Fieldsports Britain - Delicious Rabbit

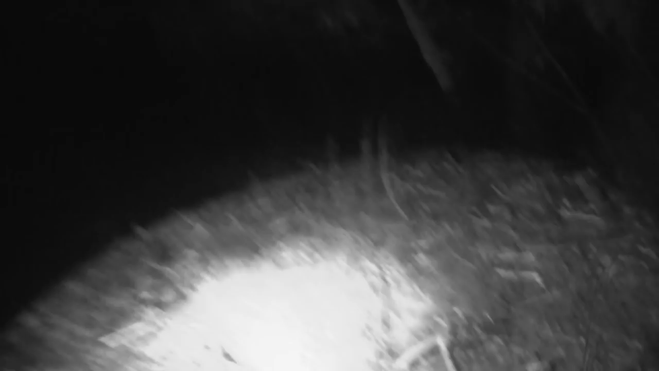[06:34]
You can see the damage they do on this orchard all around. It's crazy. They're absolutely everywhere. There's a few times I've shot them and I've been looking everywhere to try and find them.
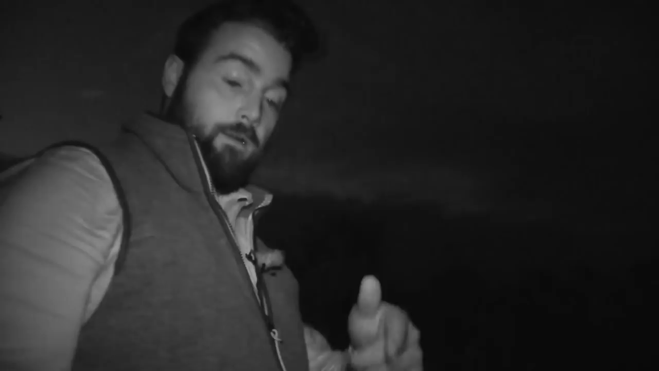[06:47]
And what they've done, they've been standing on the edge of their hole and they've just fallen straight down. I've had to look down in the hole, put my arm in and fish it out.
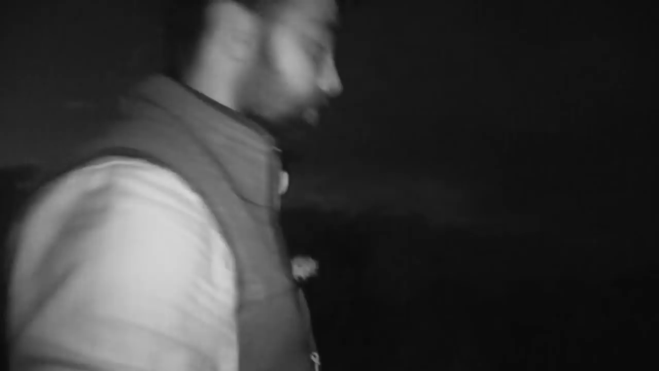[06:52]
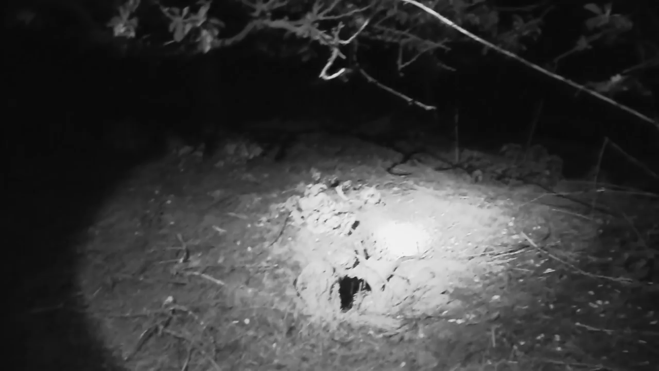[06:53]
But it's like a minefield all over these orchards.
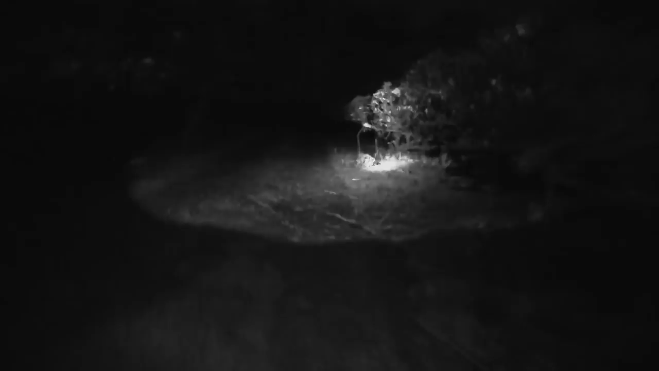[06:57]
There's a mouse there. Can you see a mouse in the middle of my beam?
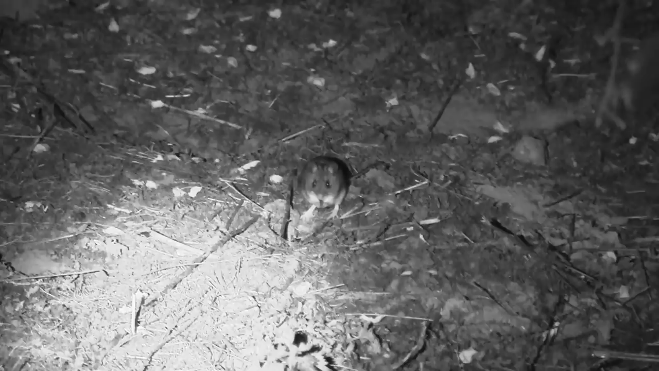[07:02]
Oh yeah. I just shot a rabbit up here. We'll just come to look for it. See this little mouse just pop up. It seems to be able to get quite close from about 30 yards back.
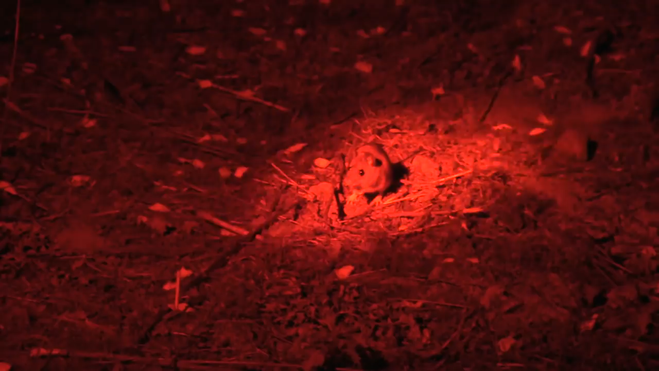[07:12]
To now about, what, seven yards away, if that. Five. And they're just sitting there staring at us. Let's see how close I can get before it scarves.
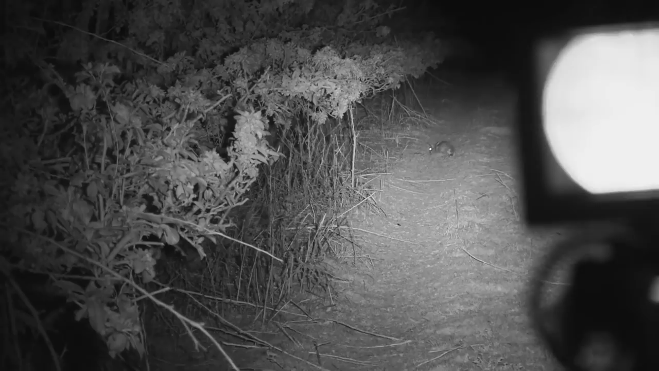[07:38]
That's incredible. I've been using this Clulight a lot, well, for about three, four years now. I've got it at a game fair.
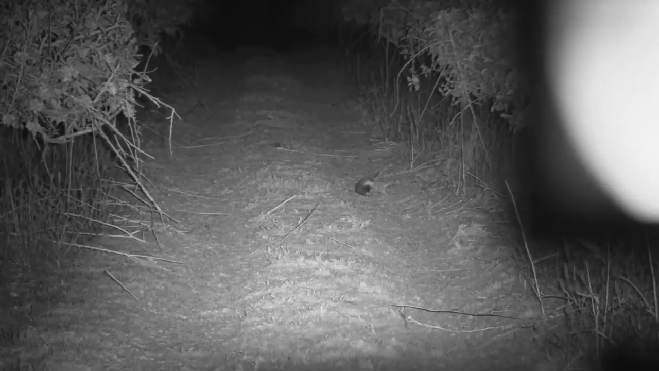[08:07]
Great customer service. So very pleased. But yeah, ideal handy tool that I always have in my pocket when I'm out walking around lamping.
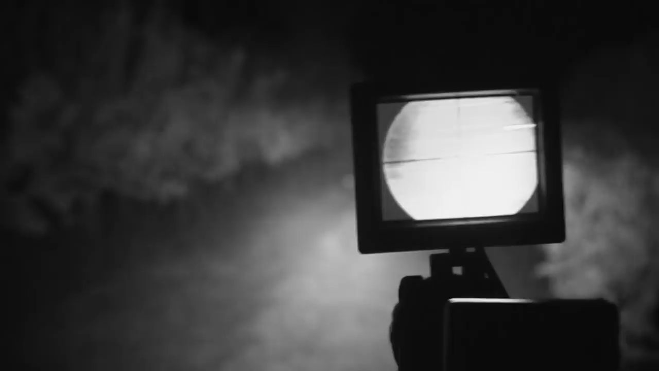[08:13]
Or just trying to spot for when I'm using the night vision.